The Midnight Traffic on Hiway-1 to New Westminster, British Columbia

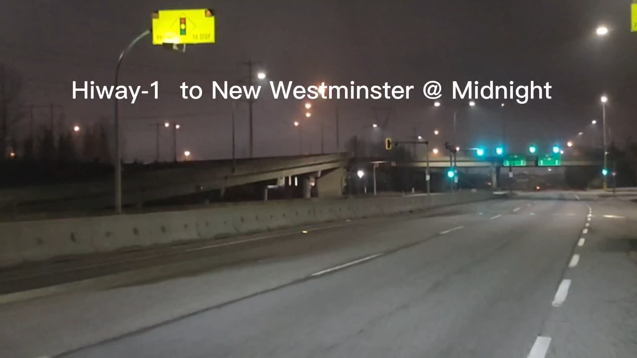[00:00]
Hello everyone, this video shows the midnight traffic from
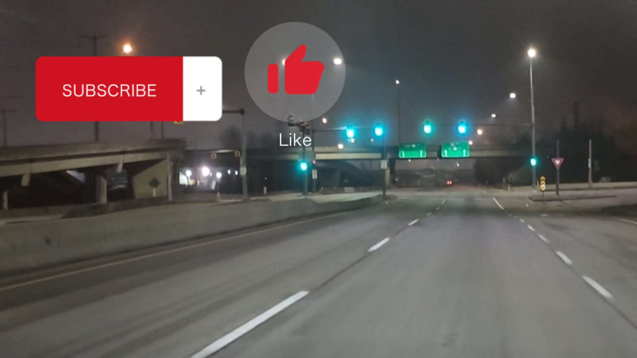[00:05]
the Hiway-1 to New Westminster.
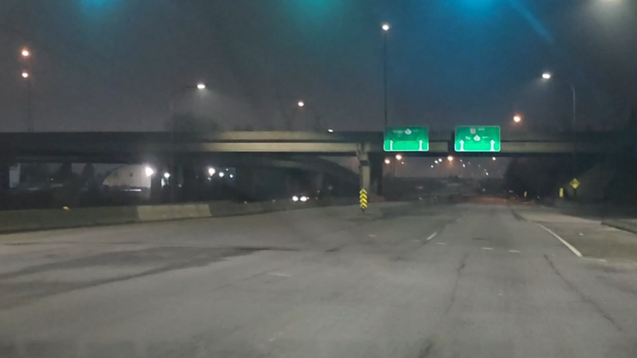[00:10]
At this very moment, the weather is amazing, the road is quiet, and the stars in the sky are so bright. Being on the road in a moment like this is kind of relaxing. So I hope you enjoy watching this video, and feel free to subscribe to this channel.